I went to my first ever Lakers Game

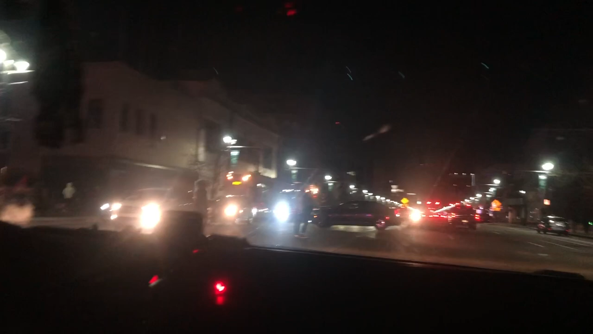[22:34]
Look at this. Niggas is doing U-turns. Taxis doing U-turns and shit.